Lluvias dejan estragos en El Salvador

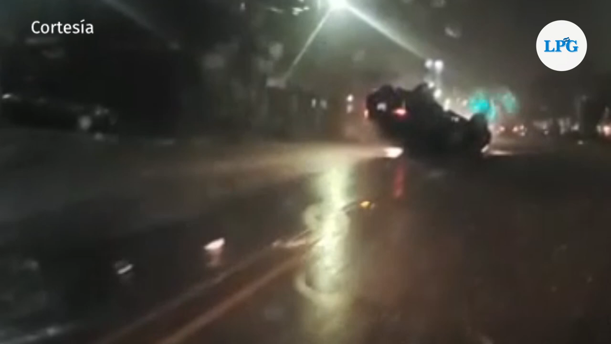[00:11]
fueron parte de los estragos que dejaron las lluvias registradas la noche del pasado lunes en el territorio salvadoreño.